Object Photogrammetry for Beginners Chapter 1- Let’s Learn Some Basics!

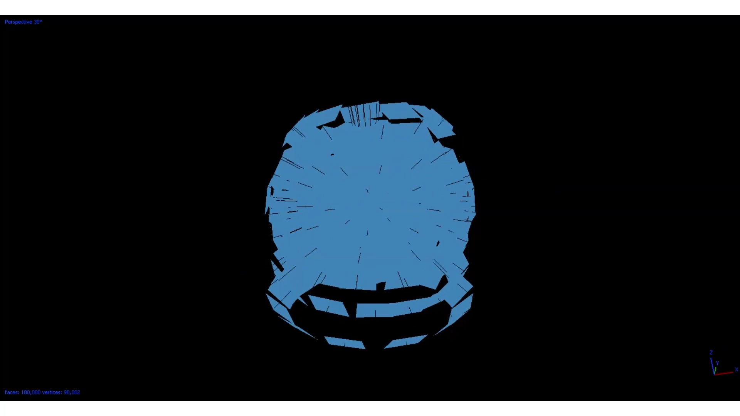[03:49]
This is the alignment of images taken of an object as seen in the software.
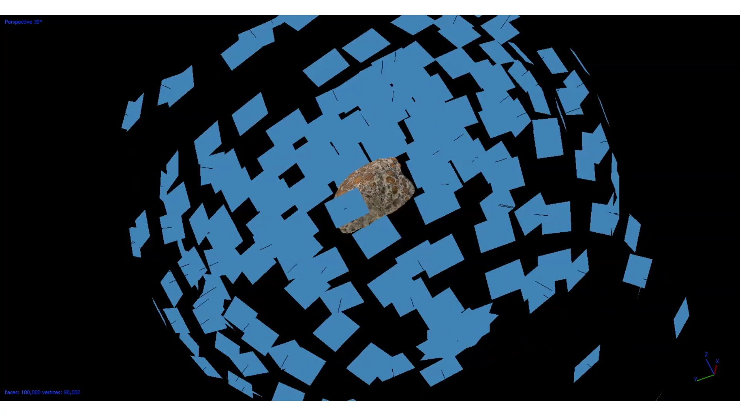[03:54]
Each square represents an image which then creates a dome. The software looks for matching points that are shared between images.